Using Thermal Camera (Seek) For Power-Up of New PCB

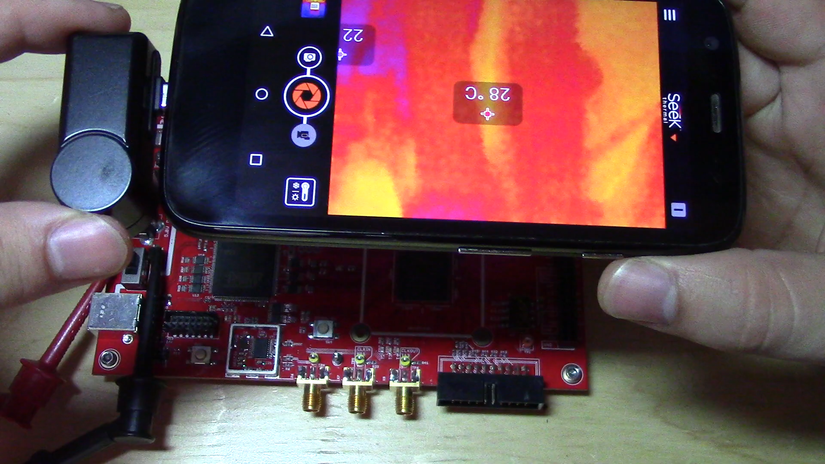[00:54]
to see if there's any parts getting, you know, a little suspiciously hot.
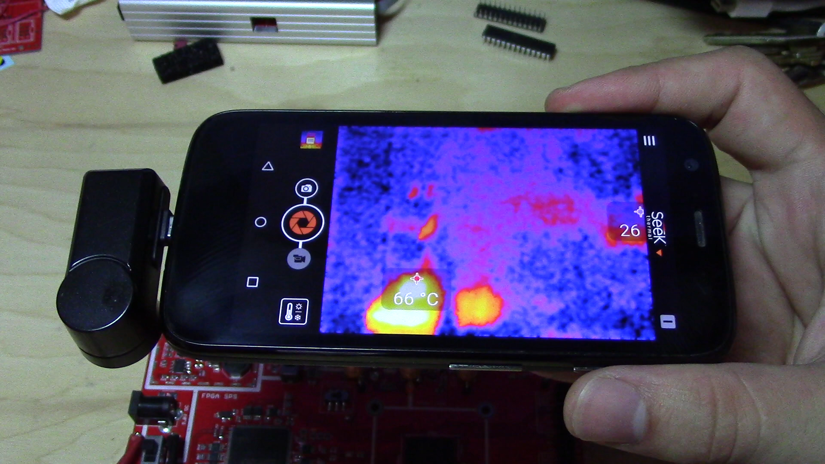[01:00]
So let's see if we can position this.
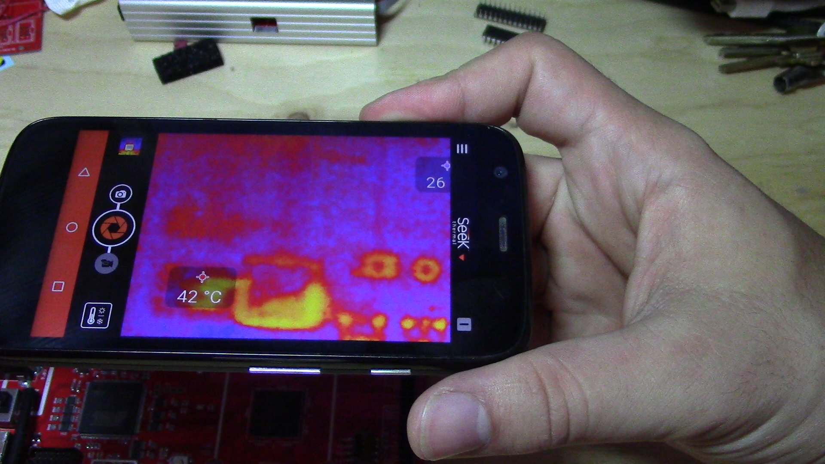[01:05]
On screen: spot 42°C
Oops, my battery is just down on my phone.
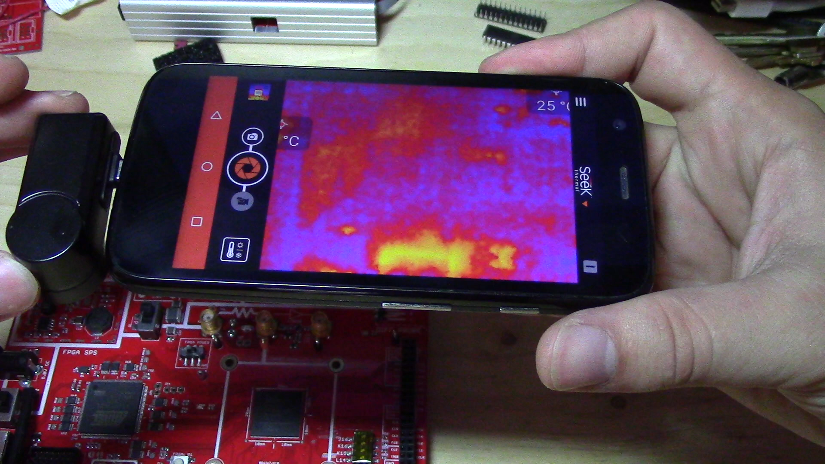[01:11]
You don't really see anything. You don't get too much detail.
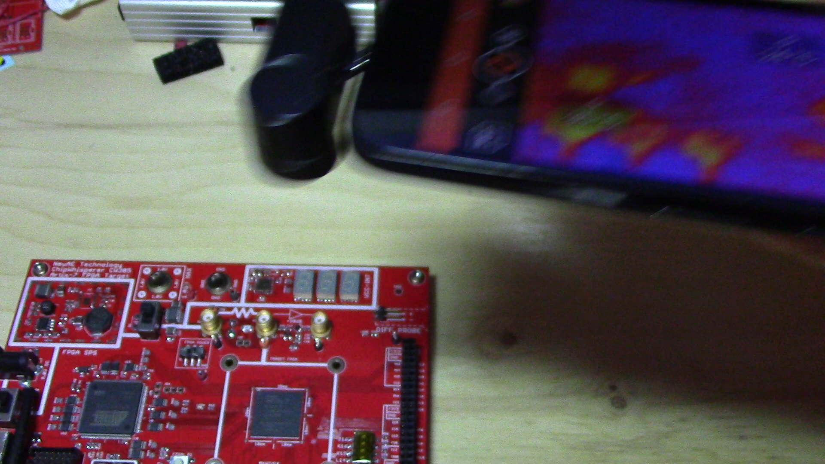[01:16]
Now what's interesting is that you can use, you don't really need it, but there's a, you can make a little macro lens adapter for this thing.
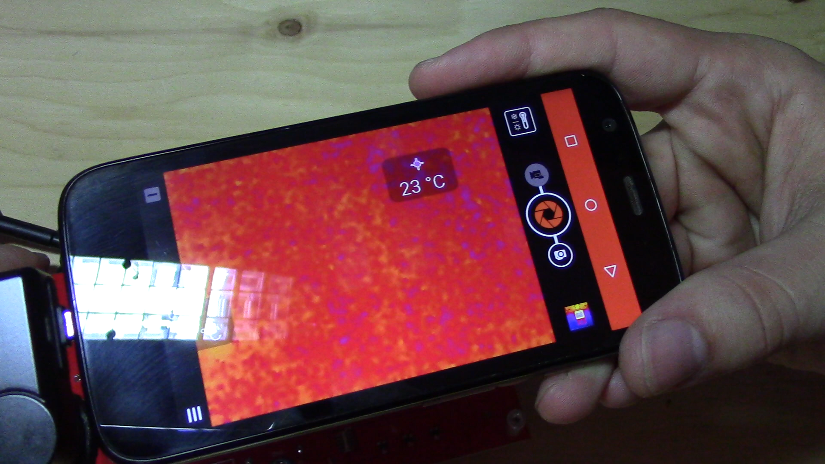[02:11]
On screen: spot 23°C
Oh, so you might be able to start to see a bit of a square in the middle of that SAM3U. But if we flip the board over, do the same little scan. We should see right away, there's one, there's something getting warmer.
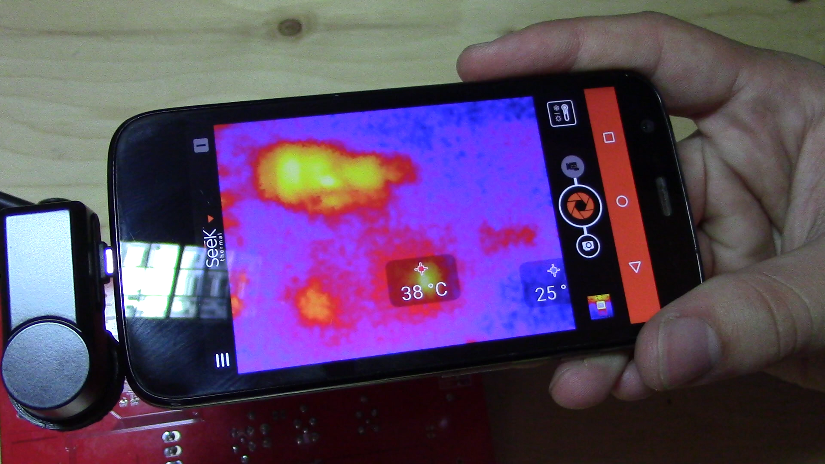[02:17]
Um, and you can zoom in a little.
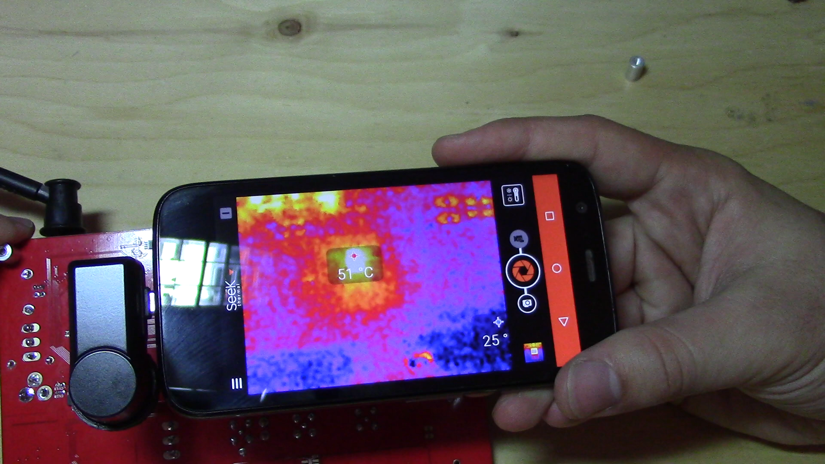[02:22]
On screen: spot 51°C
And that is the issue right there. So you can see that's heating way up. So that's dissipating most of the power. And what this is, this is actually turned out to be, um,
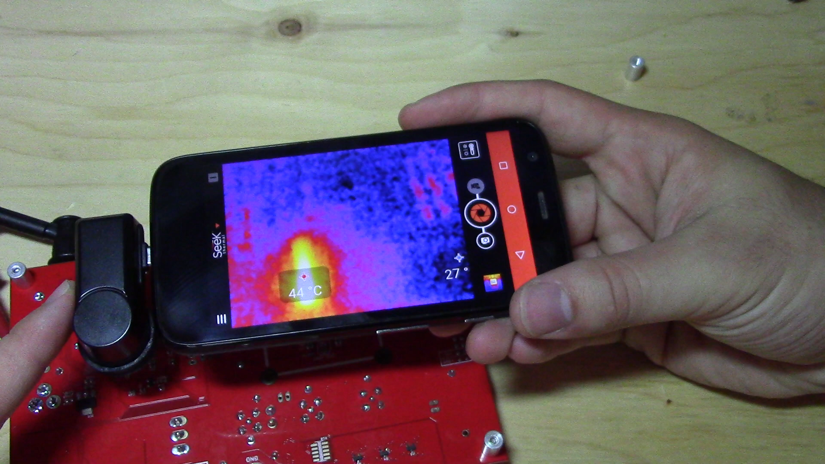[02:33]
On screen: spot 44°C
a protection diode. So switching back to the camera, uh, it's a little SOT23 package diode.